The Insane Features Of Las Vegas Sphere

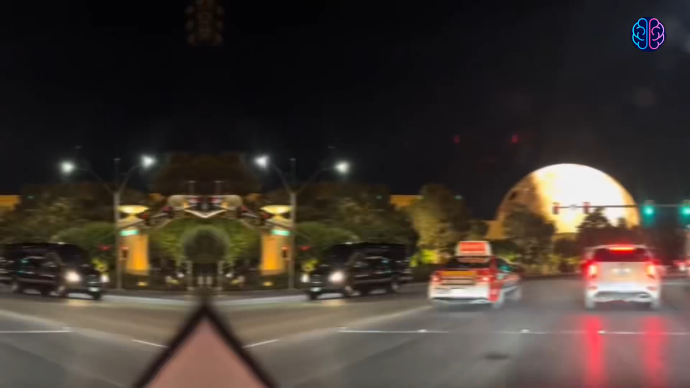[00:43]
If you find yourself driving down the Las Vegas Strip,
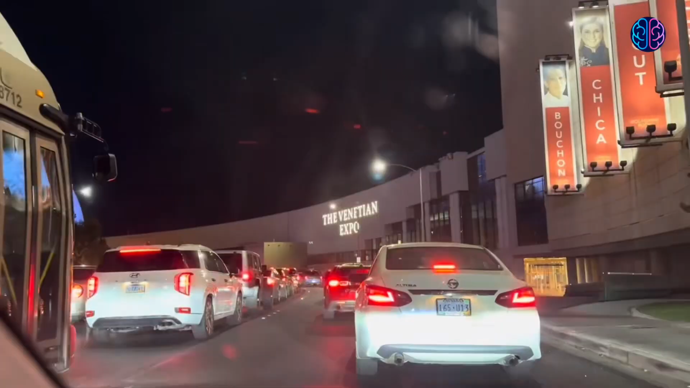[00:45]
passing the towering neon-ornamented casinos,
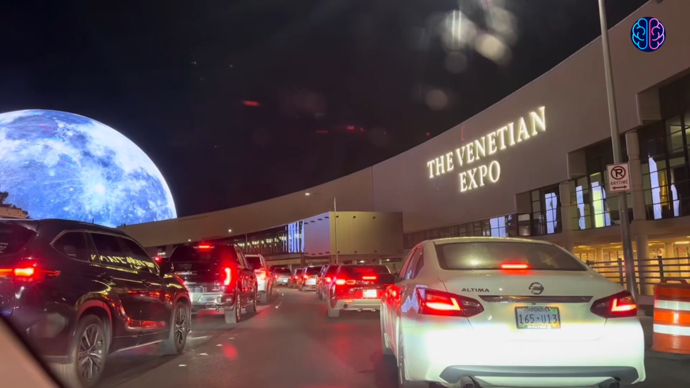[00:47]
you're likely to notice the Sphere.